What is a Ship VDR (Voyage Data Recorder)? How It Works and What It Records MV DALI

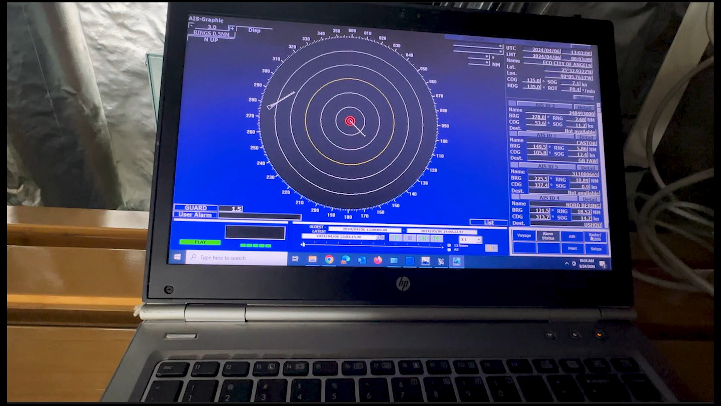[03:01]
What you are seeing on the screen now is the automatic identification system data that is being recorded. This shows all the other vessels that are in the nearer vicinity of this ship.